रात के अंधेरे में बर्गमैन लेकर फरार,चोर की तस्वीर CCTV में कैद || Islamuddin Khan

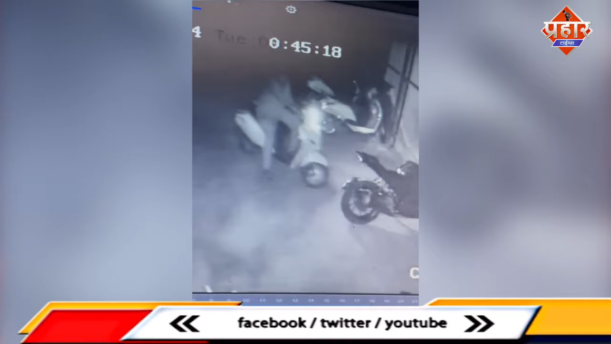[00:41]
है और उस स्कूटी को खड़ा कर देता है और बर्गमैन लेकर चला जाता है।
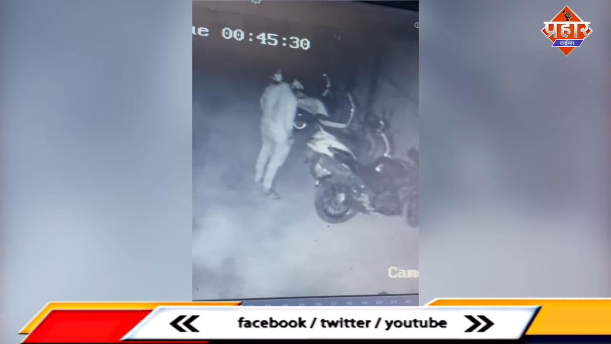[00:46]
इस तरह की चोरी की घटनाएं लगातार शहर में बढ़ती जा रही हैं।